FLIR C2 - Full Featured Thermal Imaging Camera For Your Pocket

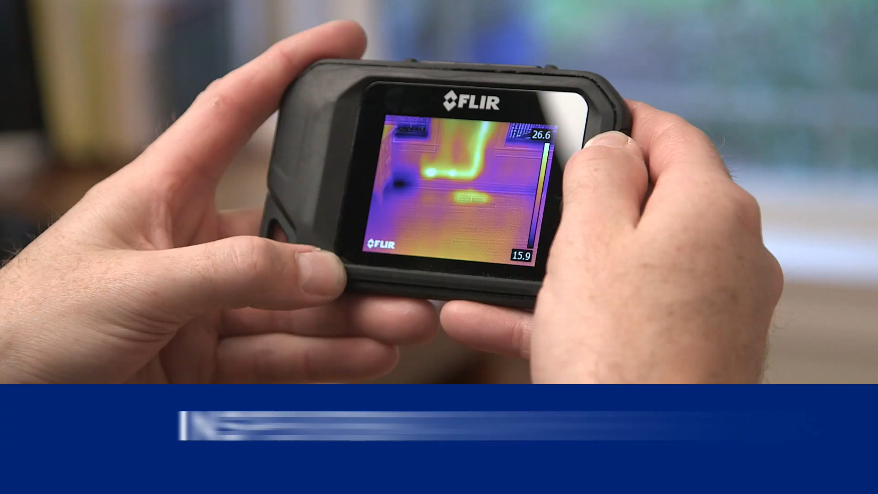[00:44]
Hitta rör i väggar utan ingrepp.
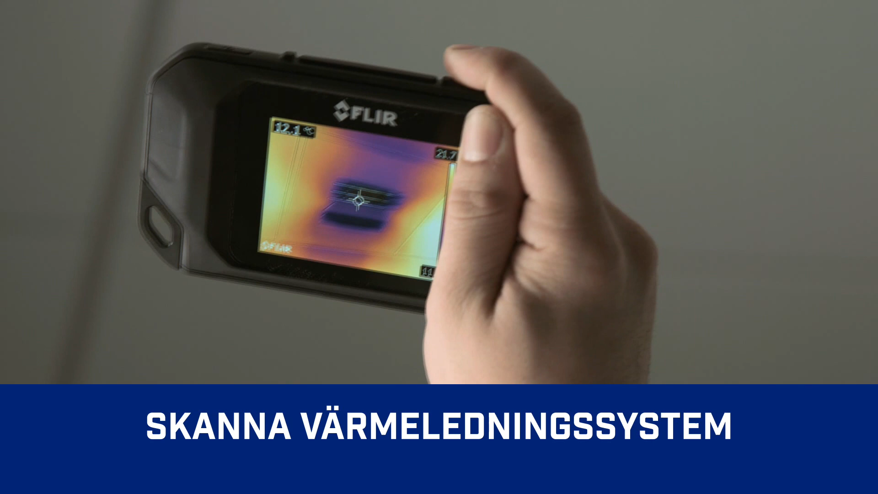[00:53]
Felsöka elsystem och elskåp.
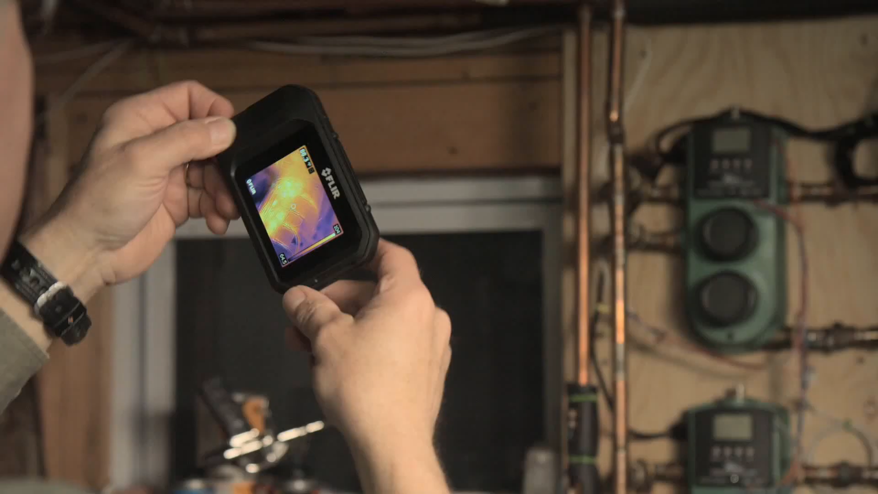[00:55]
C2 innehåller en värmekamera samt en visuell kamera med brett synfält, vilket gör det enkelt för användaren att snabbt inhämta viktig information.
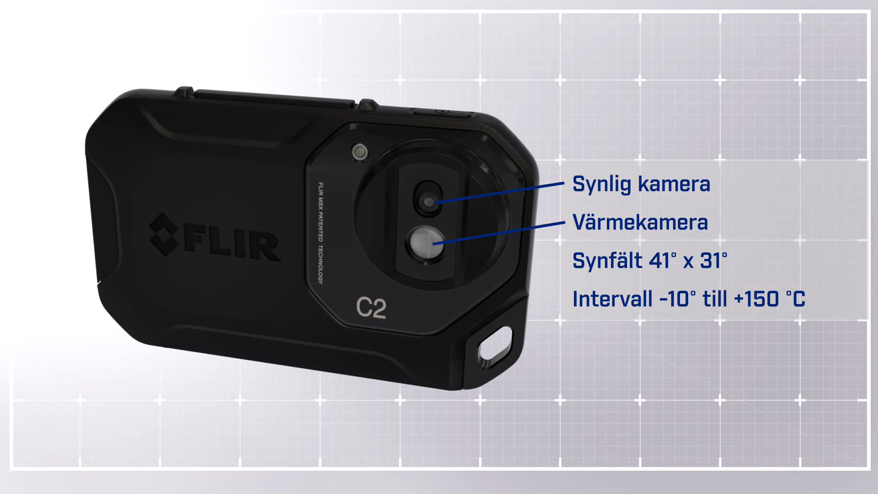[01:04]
Med pekskärm, vilket gör det enkelt att hantera kamerans funktioner.
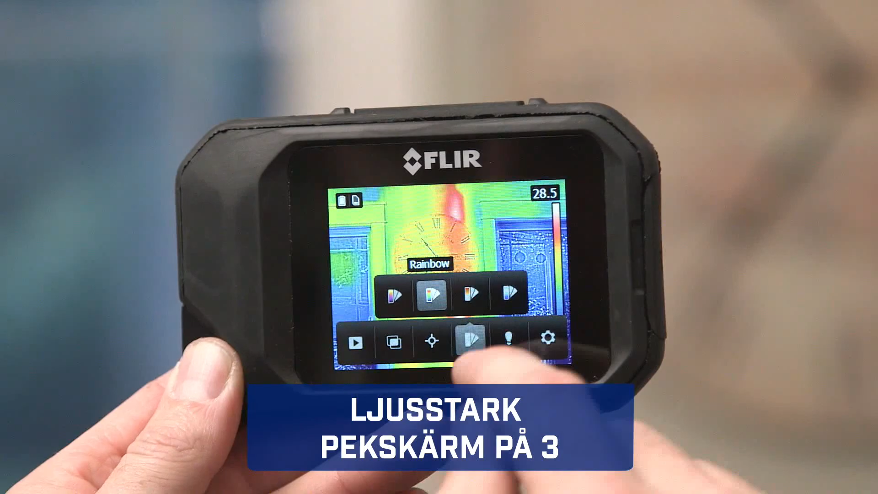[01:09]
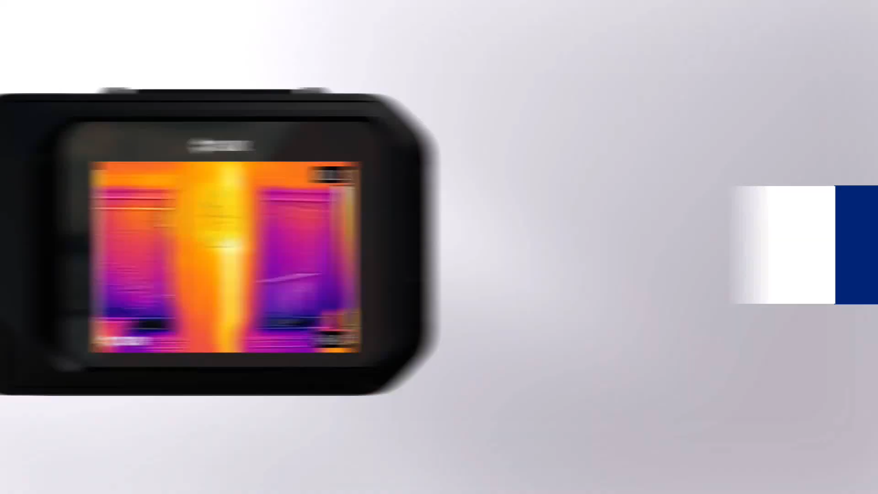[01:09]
MSX-förbättring lägger till tydliga detaljer i realtid. En kraftig inbyggd LED-lampa. Enkel överföring av radiometriska JPEG-bilder förenklar analys och rapportering.